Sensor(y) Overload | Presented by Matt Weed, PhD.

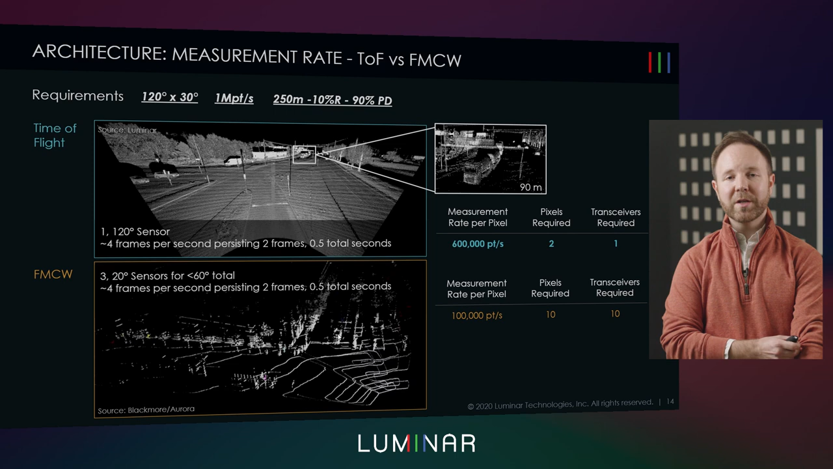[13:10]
Shown in a little bit more pictorial fashion, what you see on the top is a luminar example compared to the best we could do to show an apples to apples with an FMCW example. What you see here is what we can put together using these two technologies in roughly half a second, which is a not very practical example. But it shows a lot of the tricks that get shown when we look at FMCW type techniques. They tend to slow the frame rate down, they tend to use multiple sensors to try to cover the fact that the measurements are sparse.
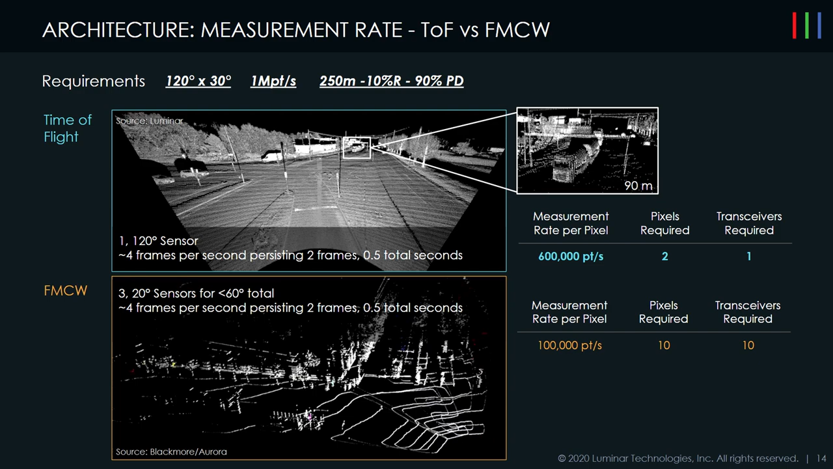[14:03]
Compared to on the bottom, you see an example of a much smaller field of view, but the same amount of time and it's still very, very sparse. And so this is an example showing the kind of trade offs that drove luminar to not pursuing these architectures. So a very similar trade off, but a very different technology base is the idea of doing single photon detection.
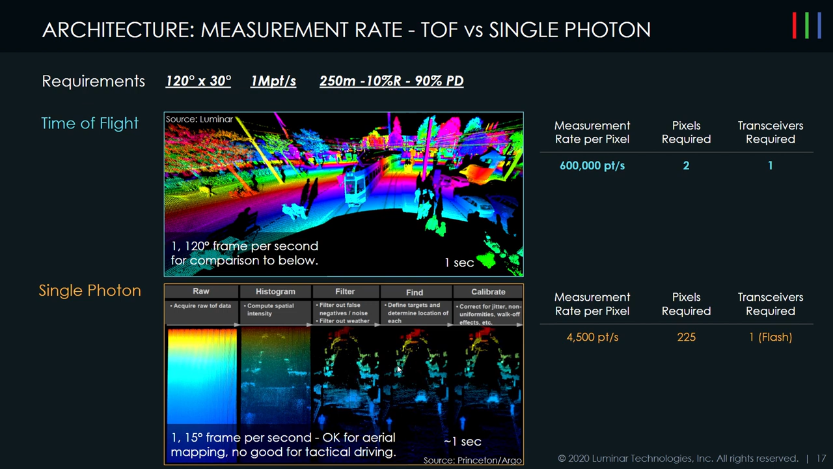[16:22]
On the bottom, you also see an example from this group of the data pipeline necessary to extract the actual point cloud from all of this noise of a well-lit environment. And you can imagine how much processing is required there and why this is so slow because of the raw data you start with being fundamentally less actionable. So pulling all of this together, really our goal here is to be able to understand the environment, like I said in the beginning. To do that, we need to measure lots of points in the scene.
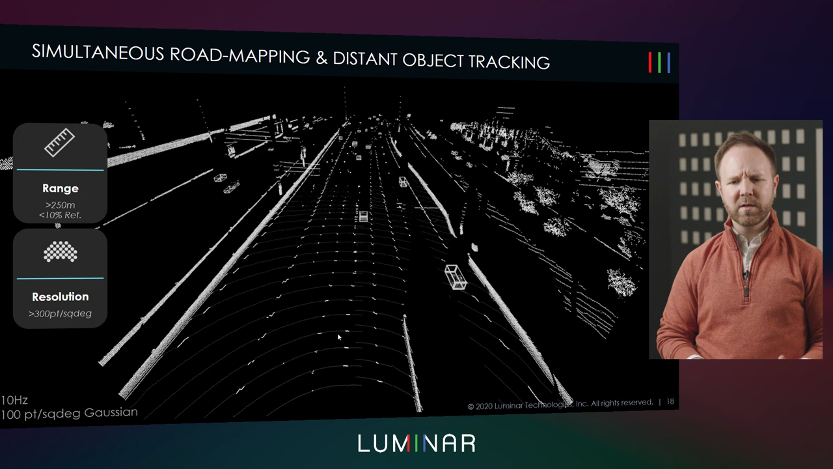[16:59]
As an example, here's a point cloud of a highway scene. You can kind of get a sense of what's happening, but as soon as you start adding color overlay, you really understand what's happening. We can see that the roadway is well-defined with red classified points. We can see that the lane lines are marked out to and visible out to 150 meters. We can see that there are objects on that roadway assigned to their
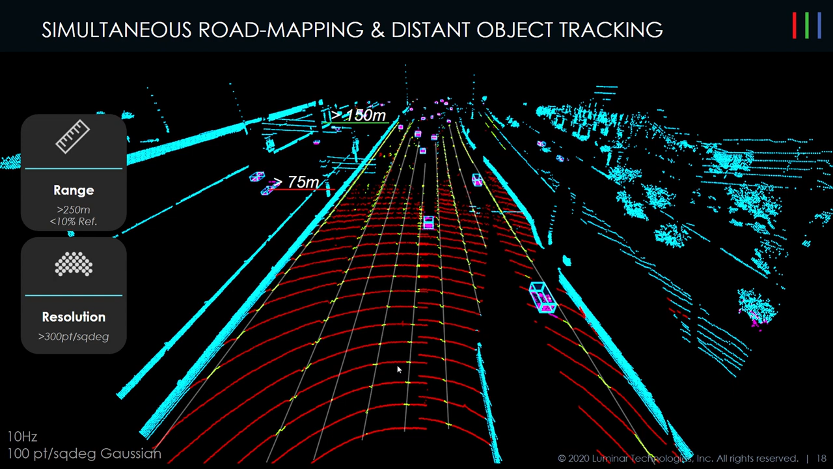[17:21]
lanes and detectable out to 250 and beyond, depending on the object. What we have here is what we call a semantic point cloud. It's really what's that first layer after the raw point cloud that allows that first understanding of what's happening in the scene.